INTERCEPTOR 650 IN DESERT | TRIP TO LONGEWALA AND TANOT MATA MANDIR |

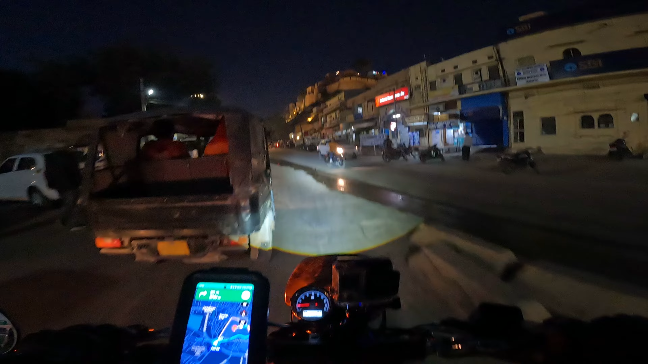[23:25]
चलो अंकल जी हमको भी जाने दो।
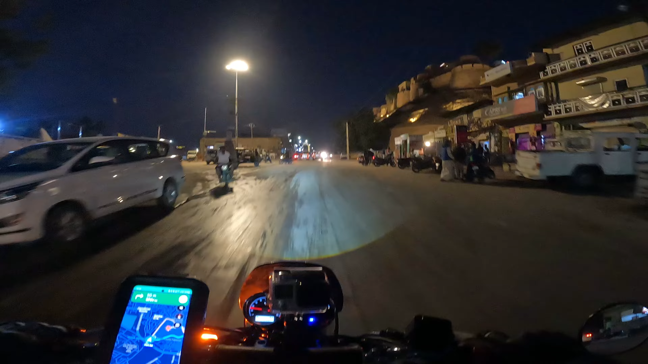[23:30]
राइट गए आप? राइट
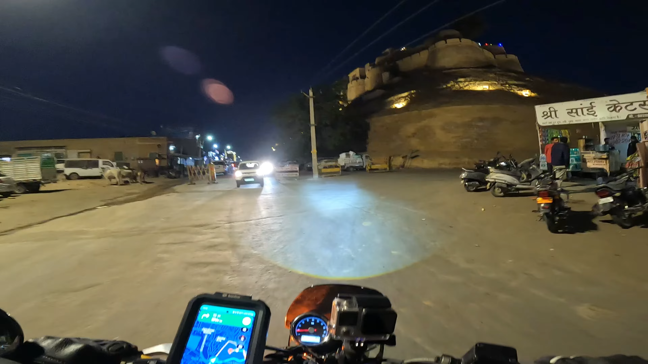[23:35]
इधर आना है, राइट राइट आना था।